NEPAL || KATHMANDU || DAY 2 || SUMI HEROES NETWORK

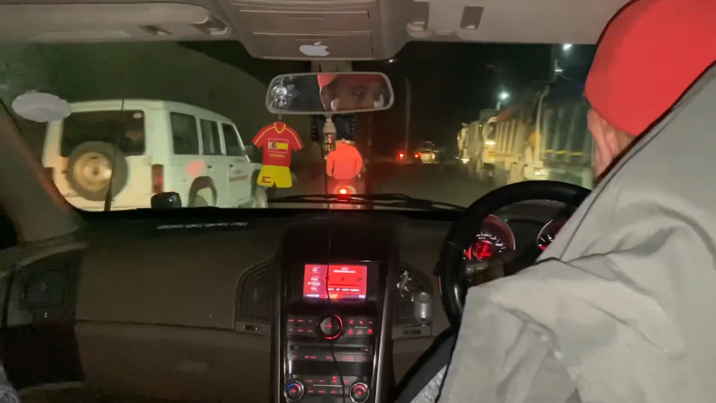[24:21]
पनि निनीलाई ल्याइरहेको छ हामीले डिक्कीमा राखिरहेछौँ र त्यो काठमाडौँमा आएर पनि एसियम मिस गर्नुभयो भने चाहिँ यहाँ आएर हेर्दा हुन्छ
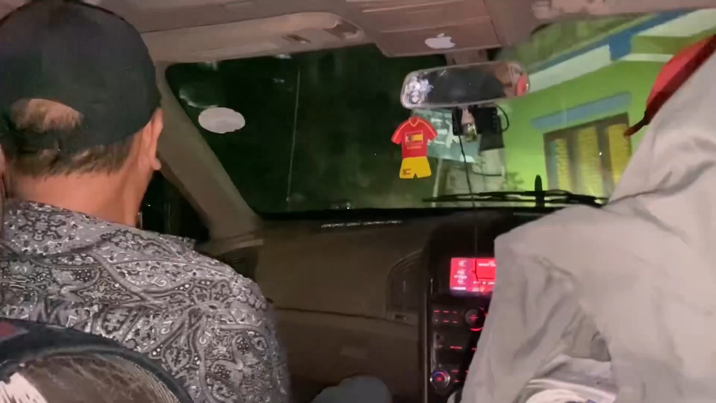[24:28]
जस्तो हामी यहाँनिर निनीको घर आइपुग्यौँ पुगिसक्यौँ
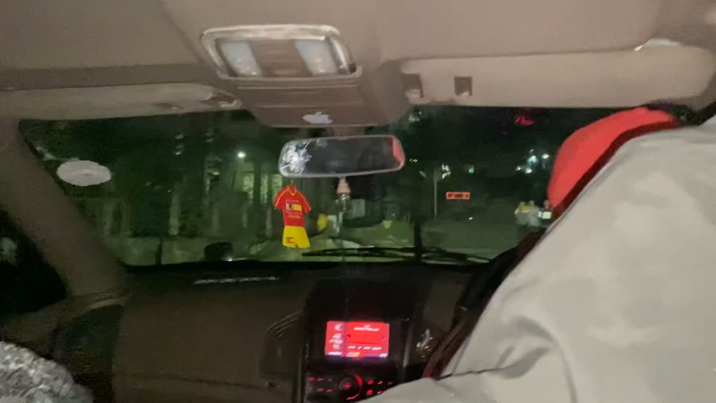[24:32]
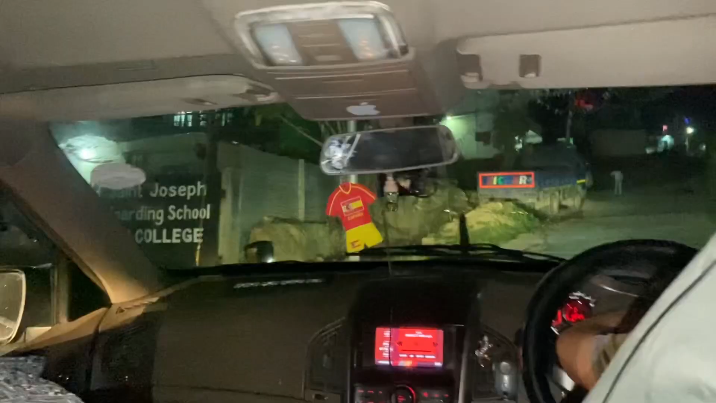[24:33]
सेन्ट जोसेफ बोर्डिङ स्कुल अघि हामीले भनेको एसियम मिस गऱ्यो भने चाहिँ यहाँ आएर काठमाडौँमा